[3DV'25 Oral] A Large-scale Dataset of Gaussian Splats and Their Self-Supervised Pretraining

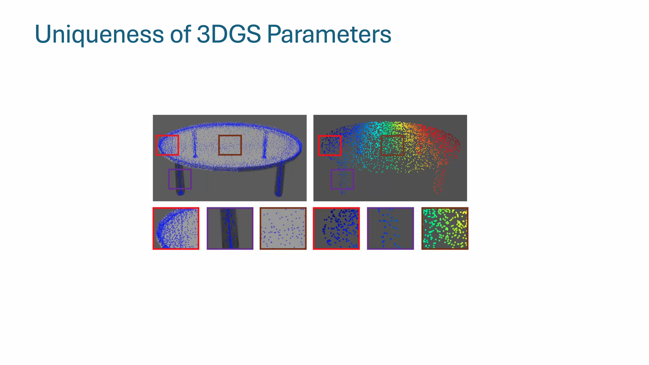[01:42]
Next, we visually compare the Gaussian centroids on the left with that of the initializing point clouds on the right. Gaussian centroids differ largely. If we look at other parameters, opacity, scale, and rotation,
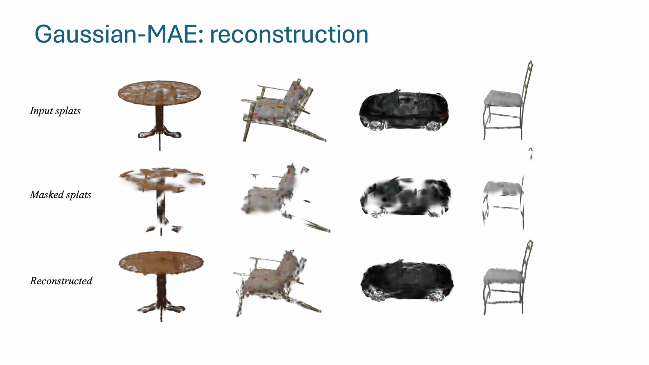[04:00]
Our model can effectively reconstruct the fine details like table foot and chair frames. We evaluate the relative reconstruction error for each Gaussian parameter using three different grouping methods.